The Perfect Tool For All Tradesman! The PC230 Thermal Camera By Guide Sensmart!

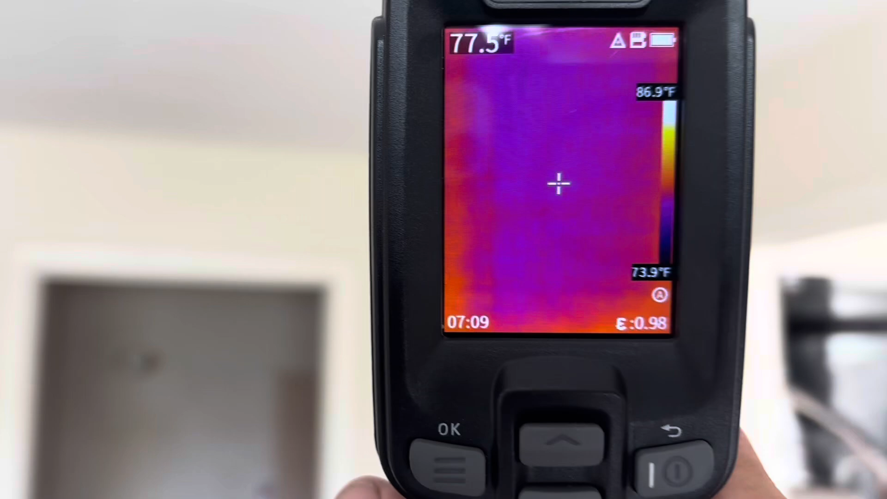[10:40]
On screen: spot 77.5°F, scale top 86.9°F, scale bottom 73.9°F
say get a picture of our air handler
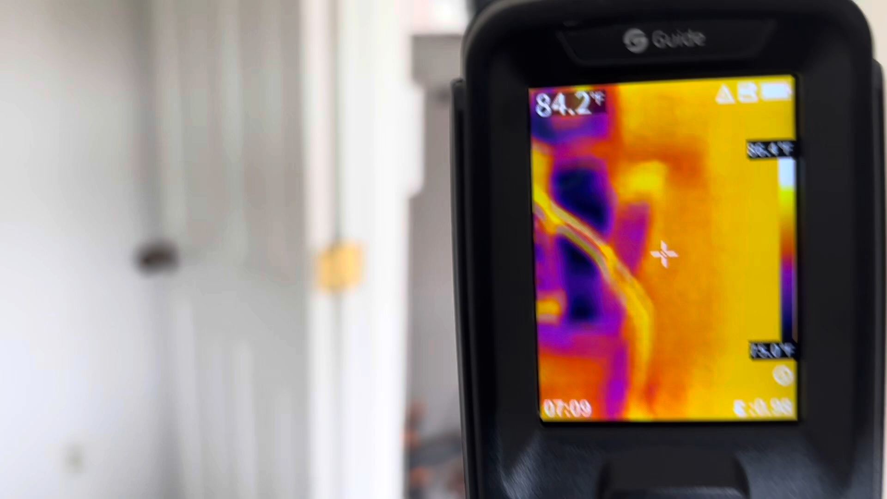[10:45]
On screen: spot 84.2°F
working the workings of our air handler here go ahead and do that hit okay
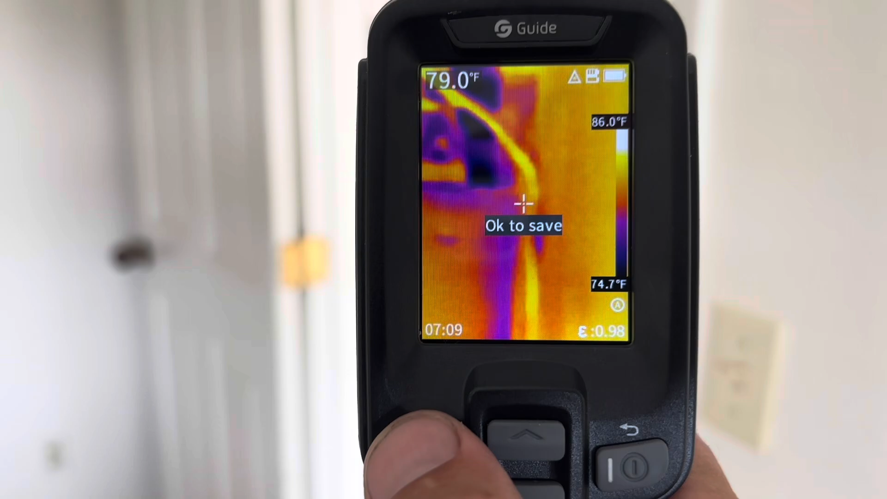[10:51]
On screen: spot 79.0°F, scale top 86.0°F, scale bottom 74.7°F
and then it's saved okay so now we want to review our pictures on
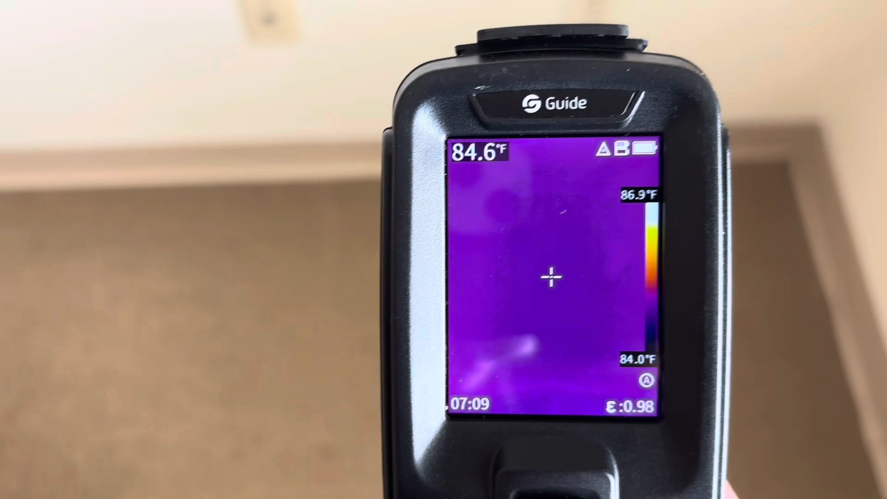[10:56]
On screen: spot 84.6°F, scale top 86.9°F, scale bottom 84.0°F
the device here so we hit the okay button to get to our menu and that's our very first
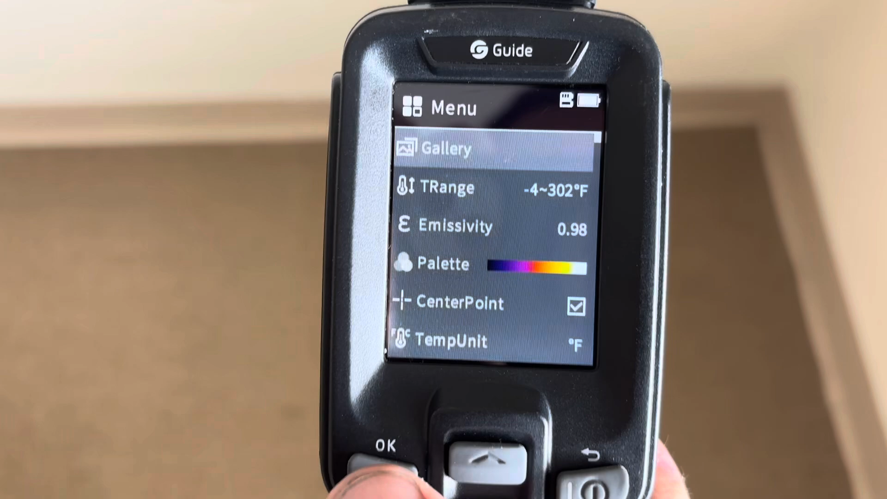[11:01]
option here is our gallery so we hit okay there review our images and here they are
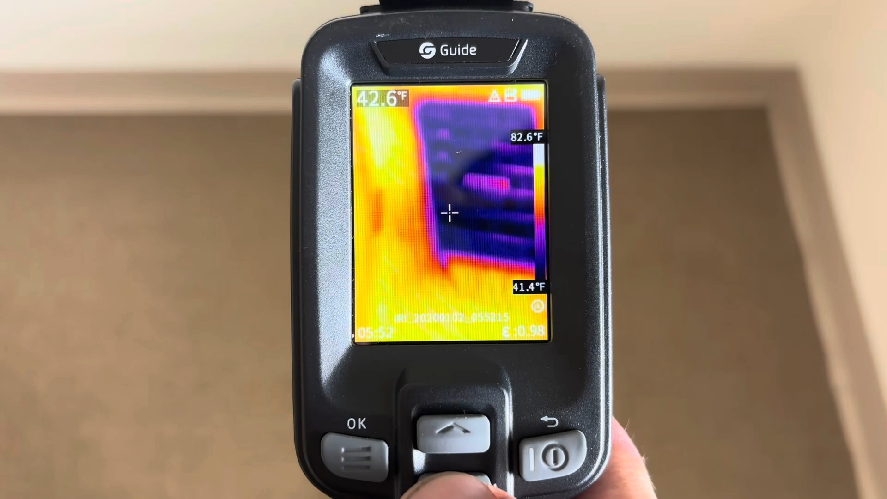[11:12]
On screen: spot 42.6°F, scale top 82.6°F, scale bottom 41.4°F
here's all the images that we see all right so now we want if
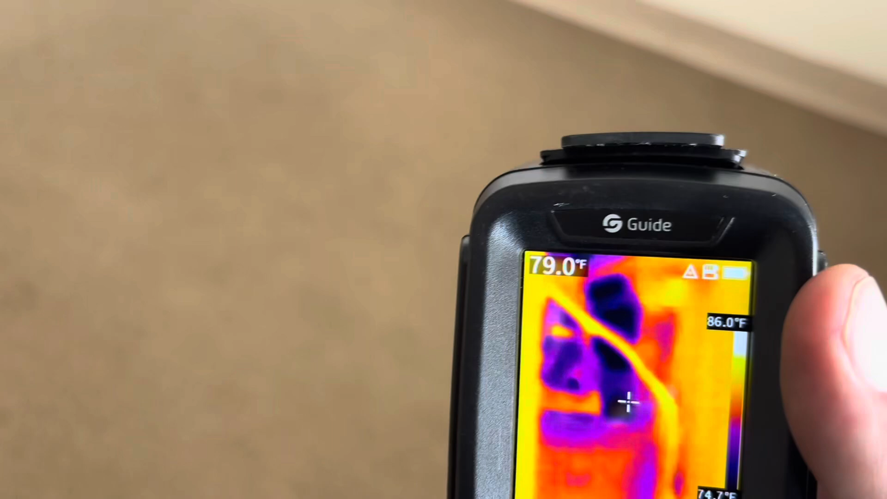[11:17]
On screen: spot 79.0°F, scale top 86.0°F
we want to transfer our pictures to our computer we're going to open this
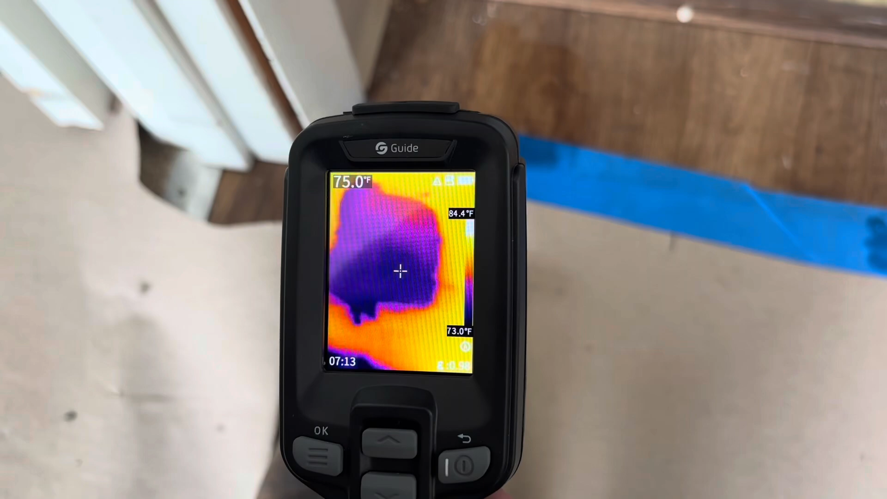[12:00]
On screen: spot 75.0°F, scale top 84.4°F, scale bottom 73.0°F
look how clear that comes up
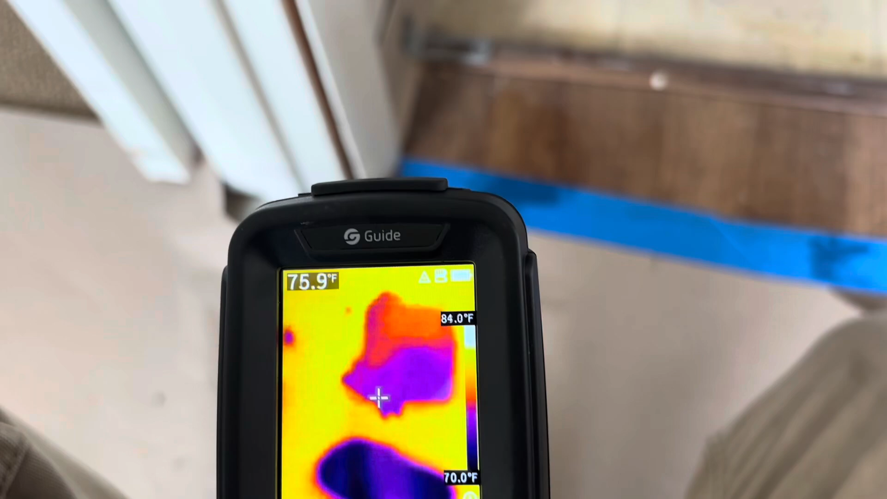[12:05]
On screen: spot 75.9°F, scale top 84.0°F, scale bottom 70.0°F
everywhere where there's water we're getting a clear
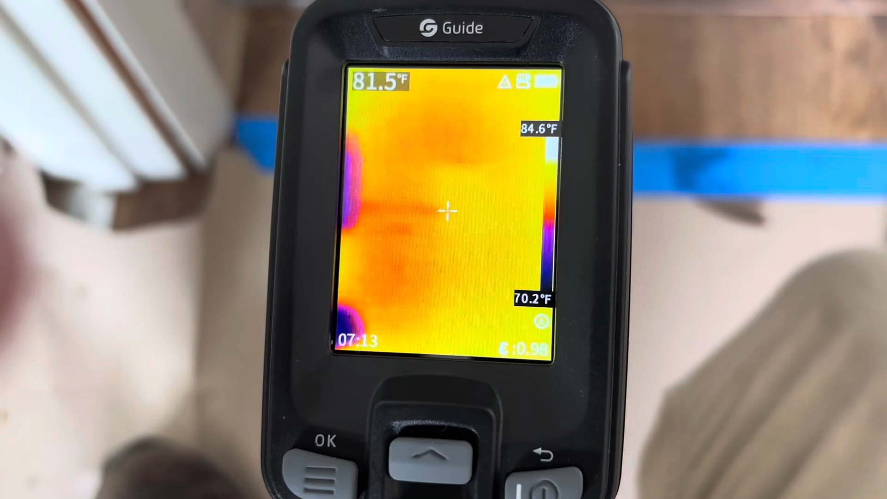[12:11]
On screen: spot 81.5°F, scale top 84.6°F, scale bottom 70.2°F
indication like this spot right here you can barely see that you can barely see that there but look how clear it's coming up on the imaging camera